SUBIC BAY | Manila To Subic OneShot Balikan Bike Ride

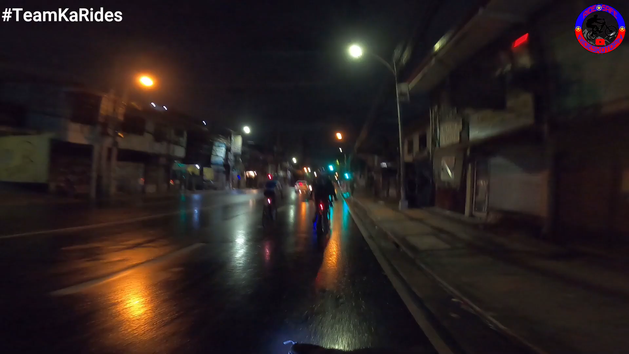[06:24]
Bali shortcut din natin, labas natin Quezon Ave. So EDSA na tayo mga ka-rides.
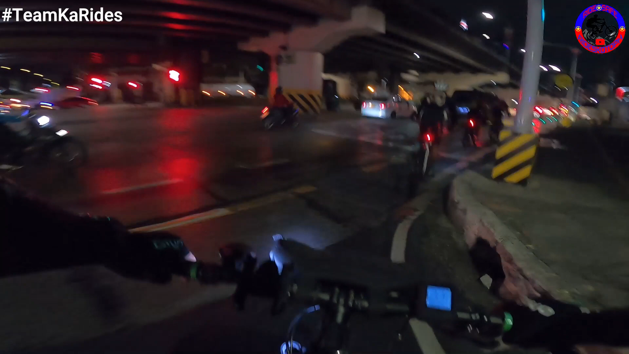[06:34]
Bye-bye na natin yung EDSA to North. So may dadaanan tayo sa North. So si Danilo and si Sios na naghihintay. So medyo marami tayo sa ride na to. Saya nito mamaya mga ka-rides. Malayo-layo pa yung rarat-ratin natin. Bali 150 kilometers. Balikan 300. So balikan lang tayo mga ka-rides. So yan, dito tayo sa SM North. Yan yung kasama natin.
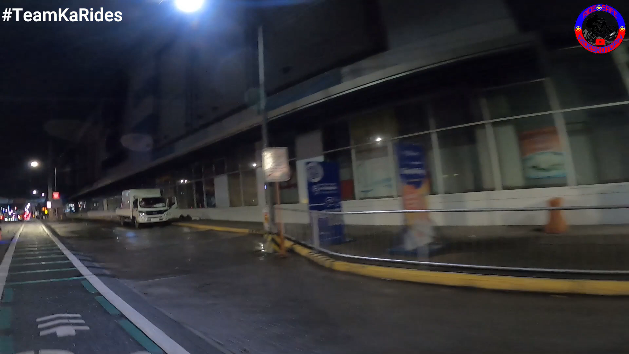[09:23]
Itong kagandahan mag-ride ng madaling araw. Una-una wala init, kukunti sasakyan. Kunti rin yung traffic. Yun nga lang, umulang kanina kaya madulas. Kaya ingat-ingat tayo. Bale, trango natin si Archie, yung naka-navy na jersey. So, pakbuha natin, 25 lang. Malayo-layo pa tayo. Naka 25 kilometers pa lang tayo.
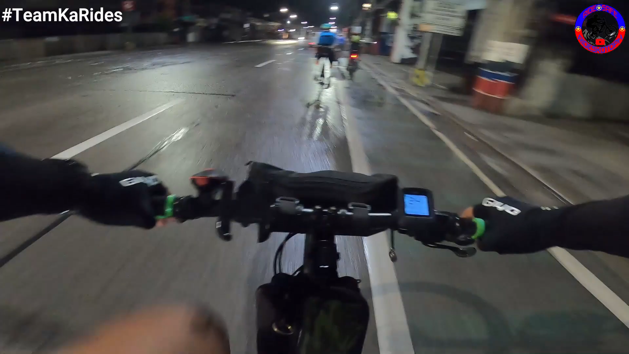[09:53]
Okay, mga ka-rides. Sa may Kawayan, Bulacan na tayo. So, nakaka 28 kilometers na tayo. Oof, saya, dami. Saya nga eh.
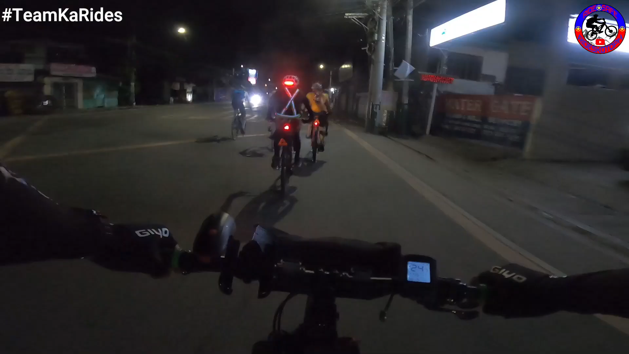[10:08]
Balagtas tayo, mga ka-rides.
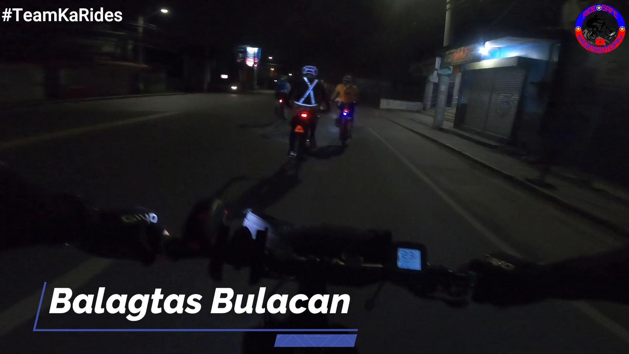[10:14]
Balagtas highway na itong binabagtas natin. Approaching Malolos na tayo, mga ka-rides. So nakaka 38 kilometers na tayo. Siguro after 50 kilometers, water break tayo.
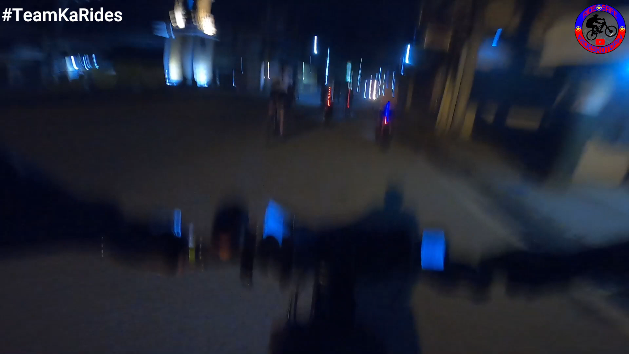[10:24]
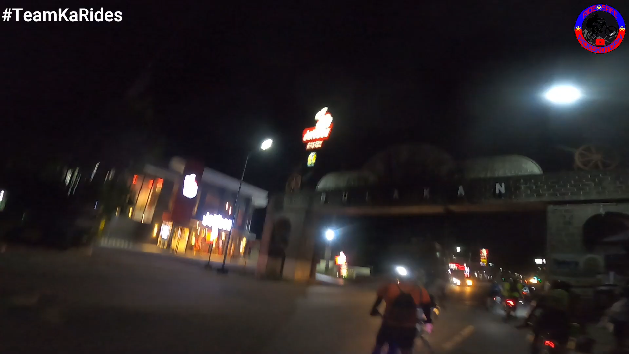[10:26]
Okay, Arco ng Malolos, Bulacan tayo, mga ka-rides.
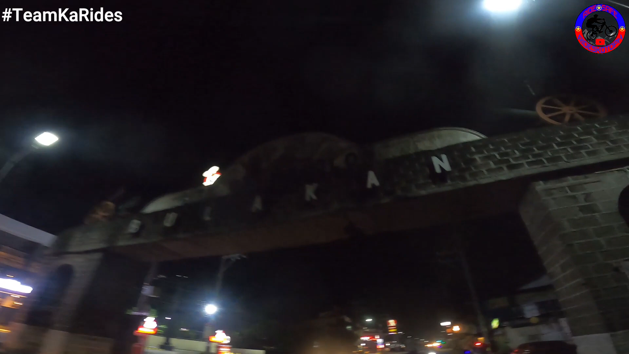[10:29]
Alright, so ayan, makasama natin.
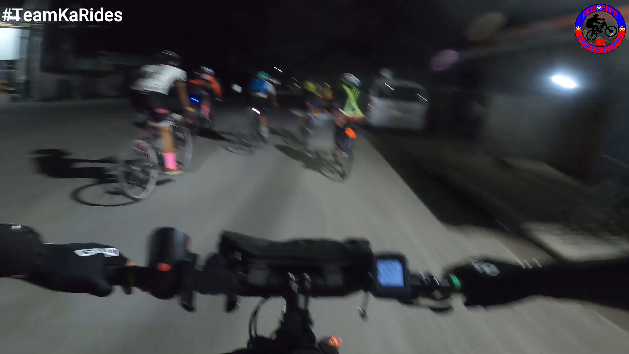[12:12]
Woo! Pangit ng kalsada ginagawa. Ang putik pa.
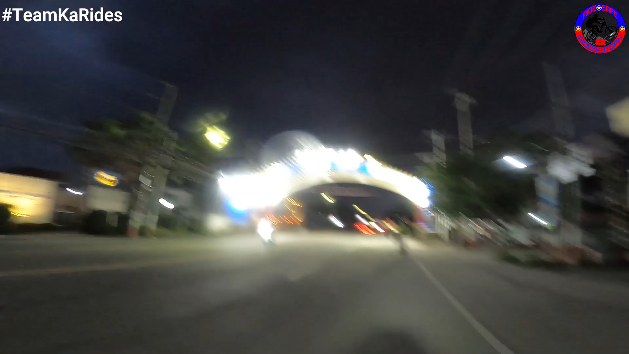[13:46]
Yun, may ilaw. Welcome San Fernando.
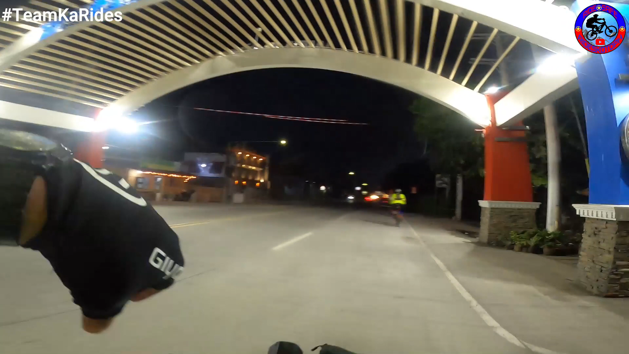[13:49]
Time check tayo, 5:18.